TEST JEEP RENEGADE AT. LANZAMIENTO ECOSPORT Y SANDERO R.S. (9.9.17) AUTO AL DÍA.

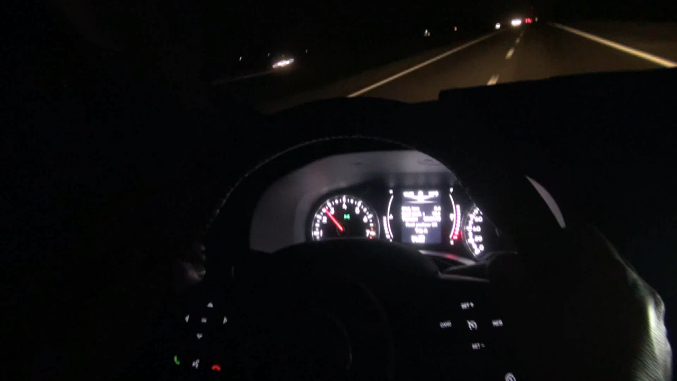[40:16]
Las luces son correctas, las altas no hacen la diferencia y, en todo lo que hace al instrumental y la pantallita,
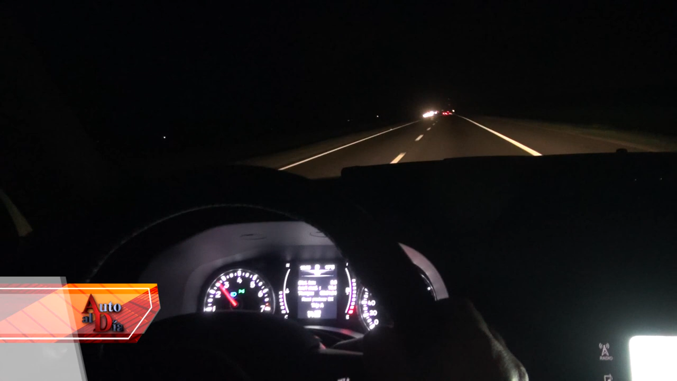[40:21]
están todos muy bien iluminados, tiene presencia de reóstato para bajar la intensidad de la luz y también puede apagarse la pantalla.